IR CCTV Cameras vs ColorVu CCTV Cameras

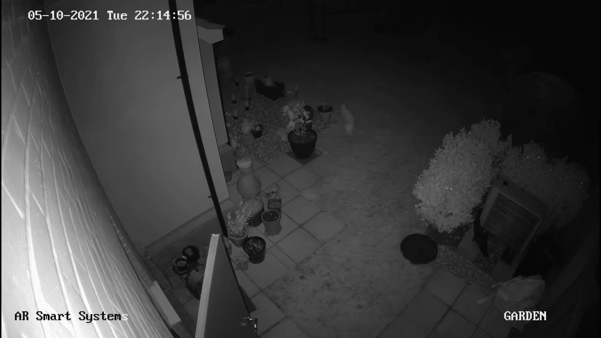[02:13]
So here we have footage from the dark fighter light turret and as you can see it's recording in black and white so we can't see the light. what any of the colours are and it's pretty difficult to pick out detail although we have tweaked this to try and get the image fairly sharp.